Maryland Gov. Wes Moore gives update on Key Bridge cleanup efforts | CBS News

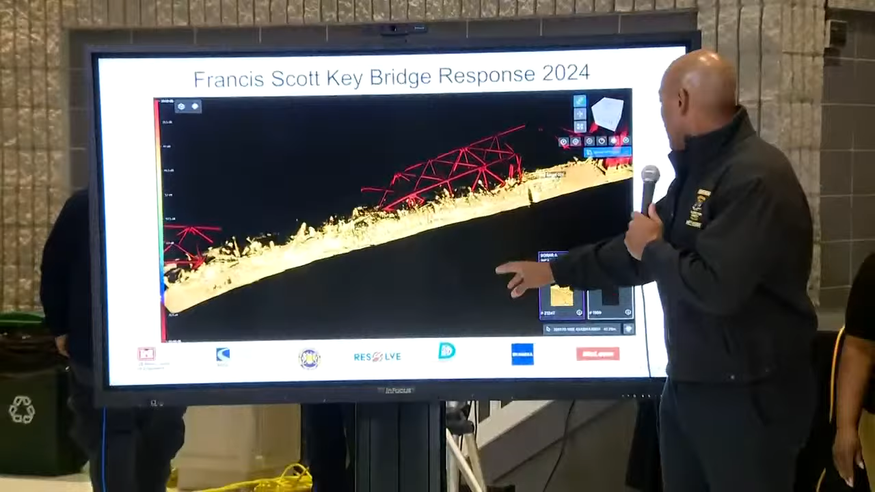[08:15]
So right here, what we have, so right where we have here is the three-day rendering of the collapse site.
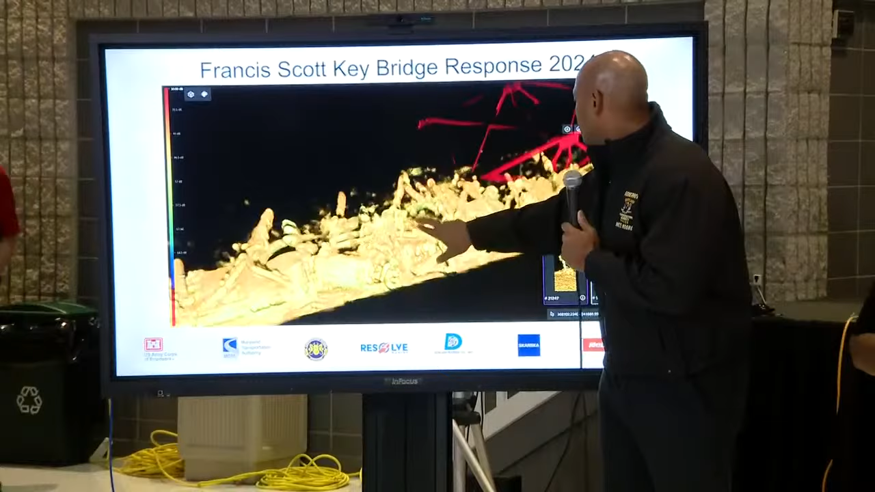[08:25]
What's still amazing and still breathtaking to every single one of us is this is our beloved key bridge.
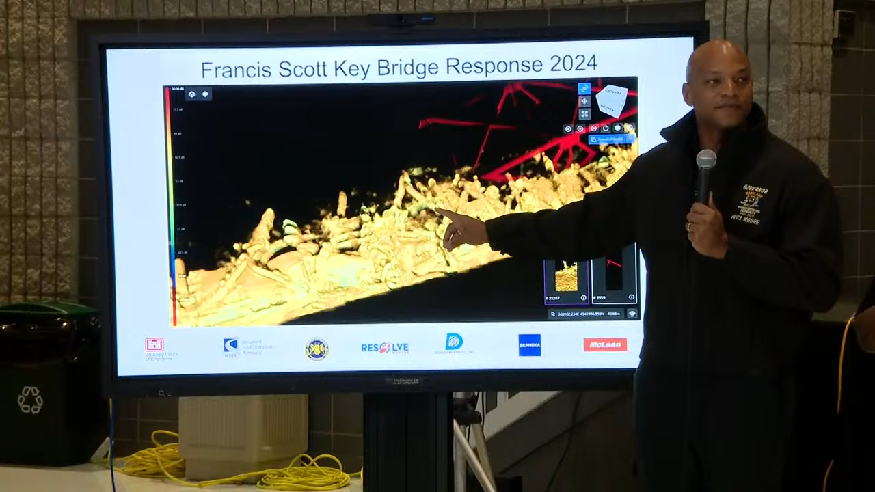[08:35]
This is what it looks like now with a vision under the water, mangled, collapsed, cantilevered. That's the key bridge. And what we see here is while the images that we are able to see with the camera of above the water are breathtaking and horrifying,
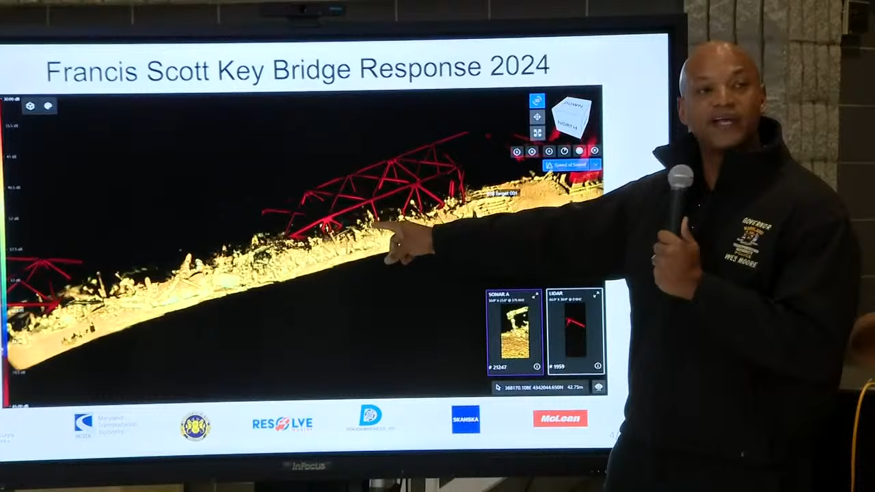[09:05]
where you're now having debris and wreckage that is sitting inside of a channel inside the Patapsco River, much of it collapsed and pancaked with a 50-foot depth, is absolutely staggering. This channel that we are seeing here, this represents approximately a 700-foot area with a 50-foot depth. So that is not just the extent of what we're talking about when we're talking about the channel.